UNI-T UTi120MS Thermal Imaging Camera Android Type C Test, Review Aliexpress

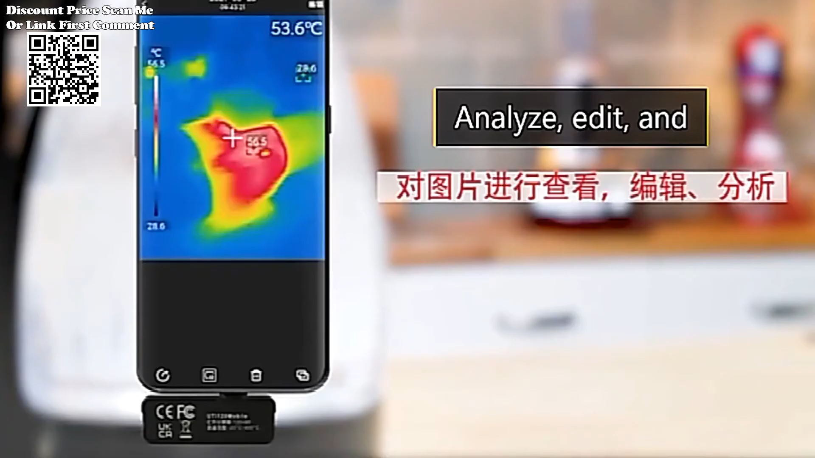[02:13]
On screen: spot 53.6°C
The 38 degrees vertical angle ensures a detailed perspective crucial for identifying specific points of interest within the field of view.
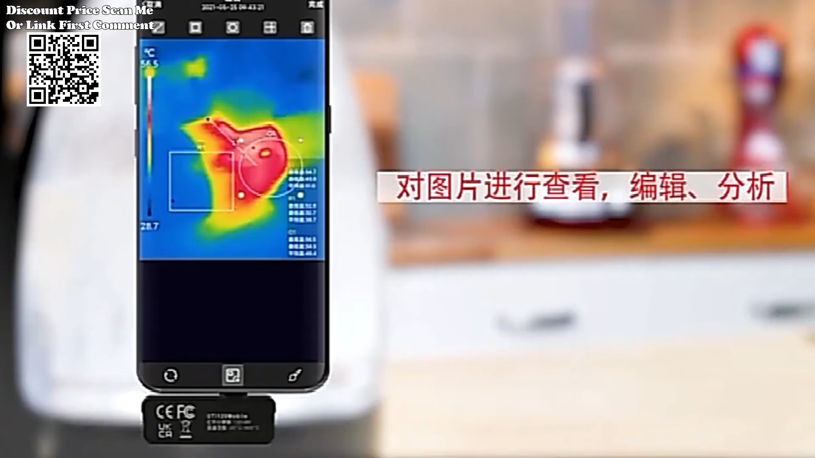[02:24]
The frame rate of a thermal imaging camera influences its ability to capture dynamic scenes and moving objects.
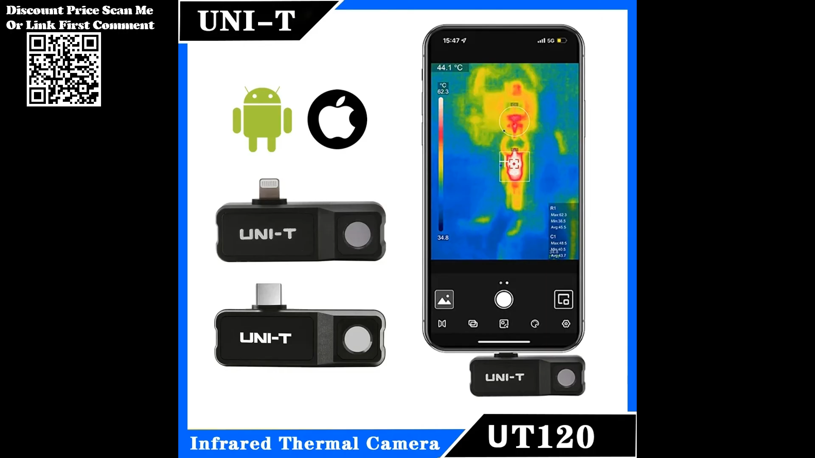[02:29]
The UTI-120MS offers a frame rate of d25 Hz, allowing for smooth and real-time imaging.
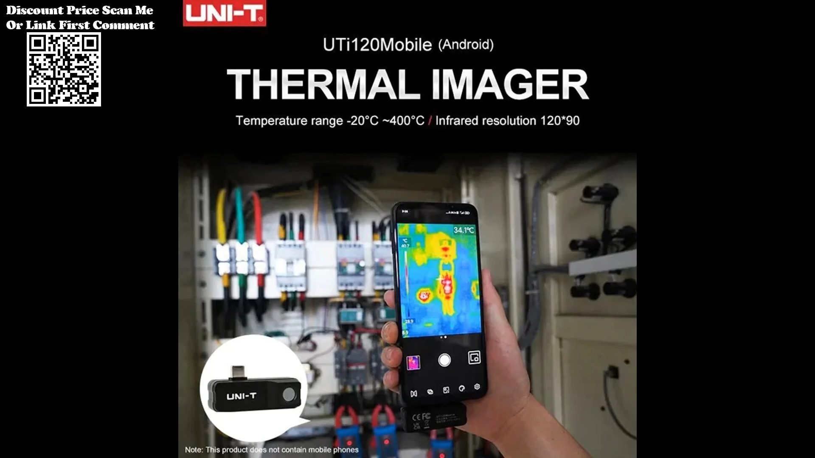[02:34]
This feature is particularly beneficial in applications where swift detection of temperature changes is essential,
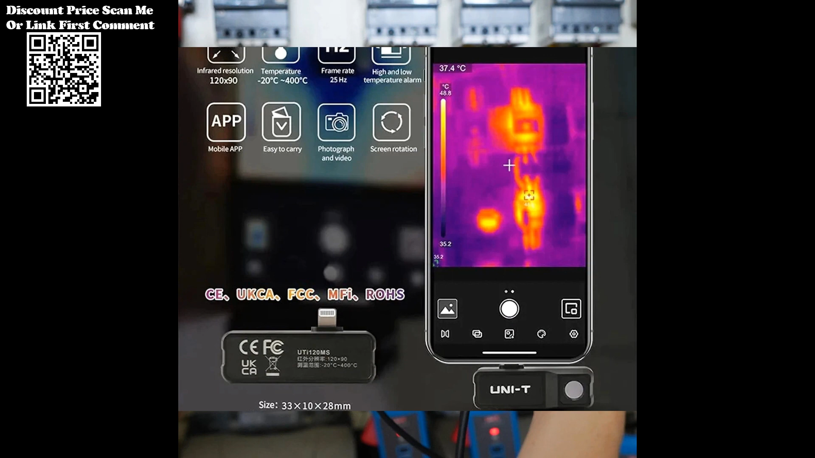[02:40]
On screen: spot 37.4°C
such as monitoring equipment performance or capturing thermal dynamics in research settings.